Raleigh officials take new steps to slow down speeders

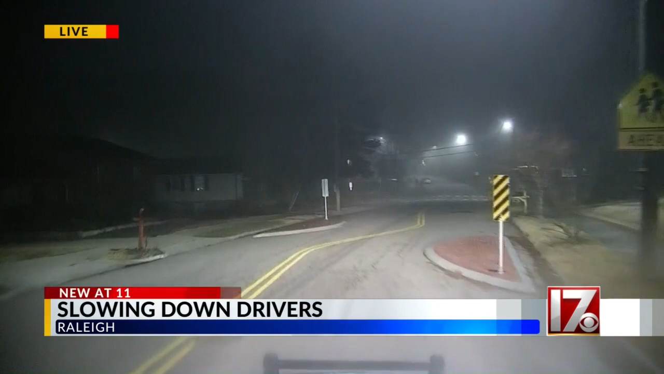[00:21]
YOU CAN SEE HOW IT KIND OF SHUTS OUT IN THE ROAD AND WE HAVE TO GO SLOWLY IN AN S TO GET AROUND IT. AND THAT'S REALLY THE POINT OF IT. THIS IS WHAT A CHICANE IS SUPPOSED TO DO.